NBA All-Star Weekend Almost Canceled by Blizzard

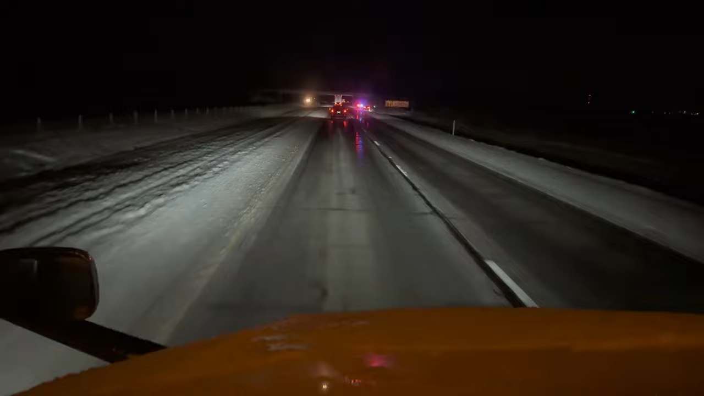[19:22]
This is why I didn't go out of the way Because this weather is off the chain It looks like it's a semi truck That went off the road up here And they just keep on flying
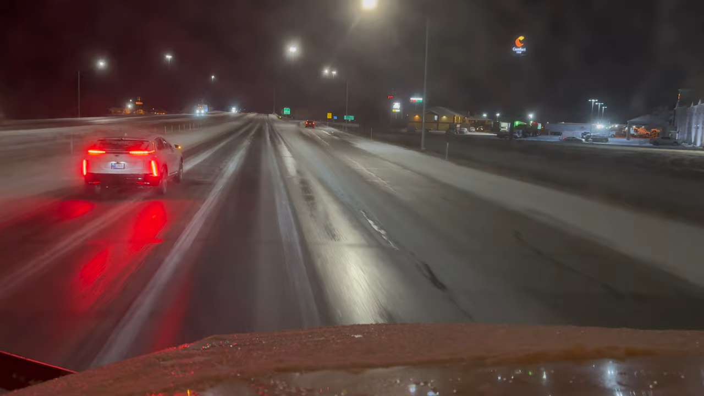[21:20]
Now look on the ground Look at that That's slick That's ice They sliding on that Then look at this right here To the left On the other side of the road Somebody else Just slid off the road Right there I'm going slow I'm going slow As I can And get as far as I can Look at him Right there Man Just slid off the road